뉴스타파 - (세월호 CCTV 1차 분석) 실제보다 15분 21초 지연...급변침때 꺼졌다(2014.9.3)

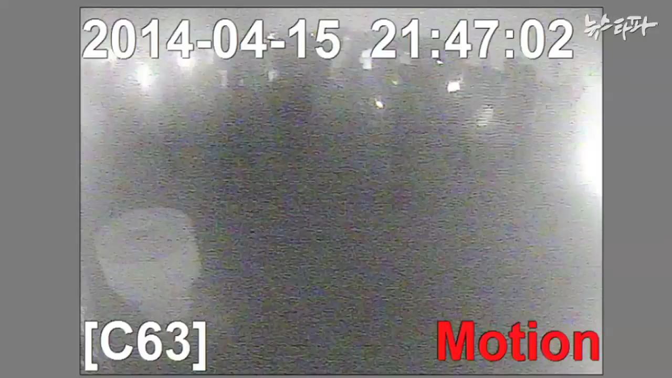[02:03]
밤 9시 47분, 63번 카메라를 통해 가판 위에 모인 학생들의 모습이 보입니다. 잠시 후 객실 바깥쪽 카메라 여러 대에 일제히 섬광이 포착됩니다.